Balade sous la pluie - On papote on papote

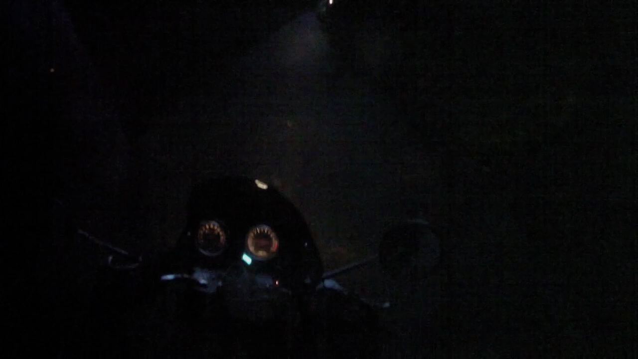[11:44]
Après j'ai fait les tests avec le casque posé sur le lit, j'ai pas fait de test comme ça in situ. Et le stop, putain, ah, hey, même dans mon bled un dimanche soir. Ça c'est les gens qui habitent là, ils ont tellement l'habitude qu'ils passent rien ici que du coup, hop là, on va enlever les phares. What? Attends, j'ai de la lumière ou quoi? Ah oui. Ah je cherchais un... Oh là les mecs, hey, la moto ça va bientôt faire un mois que je l'ai. Je cherchais le voyant de phare. Tout va bien. Voyons le clignotant, il est bon.
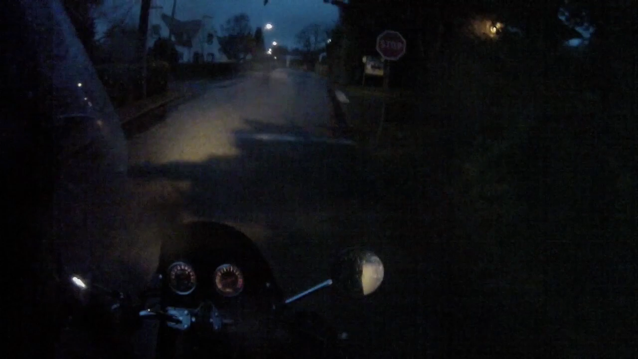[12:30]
J'ai un petit 600 bandit, hop là, le neutre. Un petit 600 bandit, tout va bien. Hop, on marque le stop comme il faut. Mais le truc, c'est que n'ayant pas 24 ans et étant un gros couillon, ayant passé mon permis à 18 ans pile, c'est-à-dire que je suis né en juillet, et mon anniversaire c'est début juillet, et j'ai eu mon permis, donc j'ai eu 18 ans en juillet 2010, j'ai eu mon permis, comme je vous l'ai dit tout à l'heure, en novembre 2010, donc en gros 6 mois après, ce qui fait que j'ai eu mon permis en gros bien 18 ans quoi.
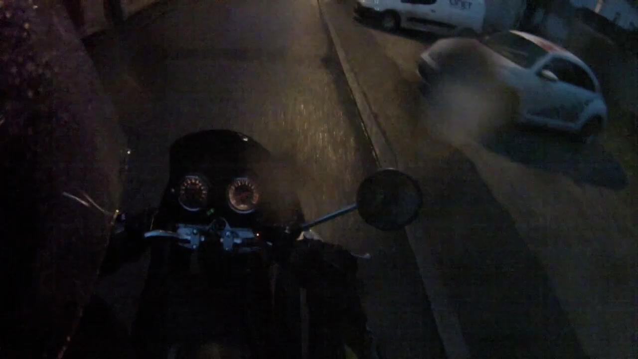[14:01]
Bon, ça sera un peu plus un plaisir. Hop, gros frein moteur de première. On va aller faire un tour dans le centre. Même quand il pleut, c'est un plaisir. Bon, c'est mieux qu'un pantalon de pluie, mais... Putain, c'est vrai qu'elle braille cette moto, les bandits ça braille.
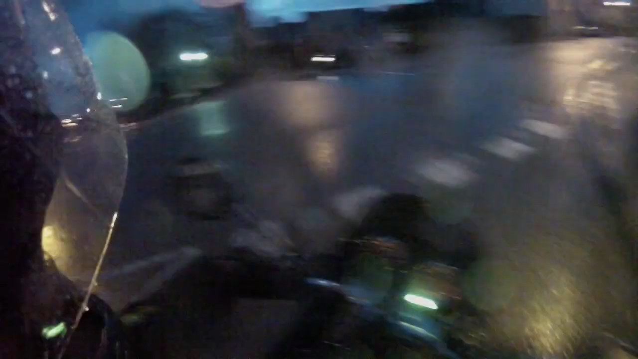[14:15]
J'en ai vu quelques-uns, j'en ai croisé un l'autre jour sur la route, moi j'étais en bagnole. Écoutez ça. Vous avez vu, ça braille. Et je monte à 4 4 et 5000 tours. Hein. Je vous jure, quand je fais une accélération sur la voie express là, genre sur voie d'insertion ou en dépassement, laissez tomber.